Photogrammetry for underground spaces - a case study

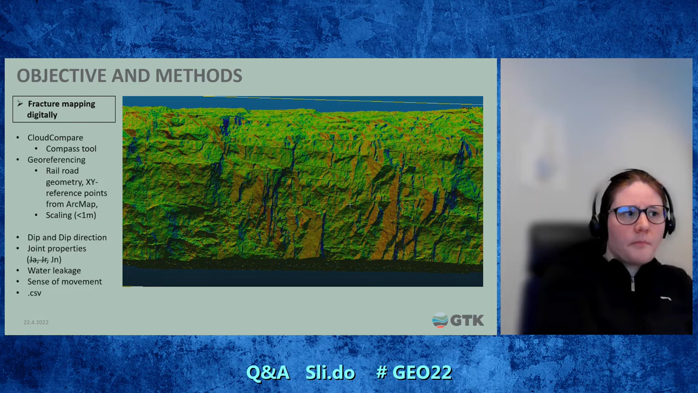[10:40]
On this kind of modified color too. And next one please. Here is a closer look from the roof.